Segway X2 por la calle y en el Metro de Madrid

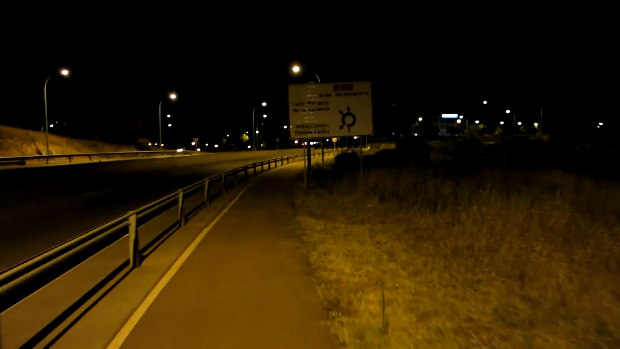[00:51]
Como veis, bueno, en cuanto hay farolas Pues la visibilidad se puede circular bastante bien Os voy a enseñar las
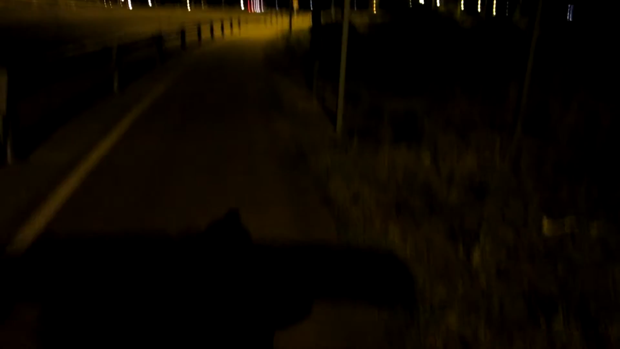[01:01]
lámparas que lleva Esta sería la trasera Como veis es muy poco potente
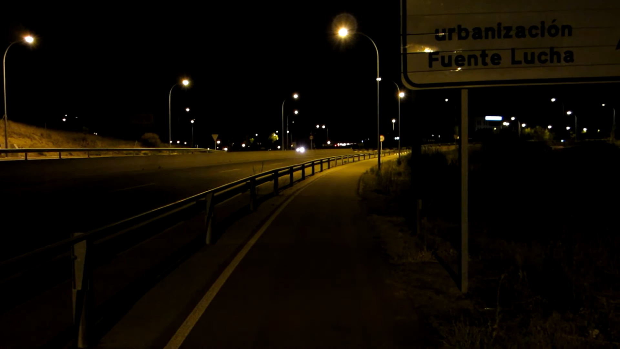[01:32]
nos conviene incluso comprarnos una En cualquier hipermercado En decaldón Una lámpara de led para la cabeza Para poder ir viendo Porque si no Estamos bastante chungos Como veis la zona es muy oscura Es la carretera El carril bici Que va desde el Goloso Desde la carretera colmenada Hasta Alcobendas Estamos ya en Alcobendas Y nada Ahora ya lo que nos queda Es recorrido urbano Y ya podemos